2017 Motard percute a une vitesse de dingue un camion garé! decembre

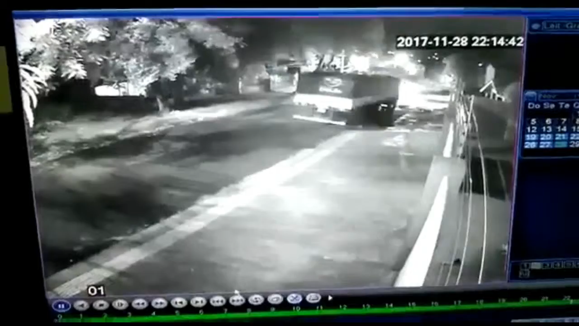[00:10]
Música Esse carro com uma luz enorme, alta, alta, alta, ó Tipo assim, olha Jesus, cara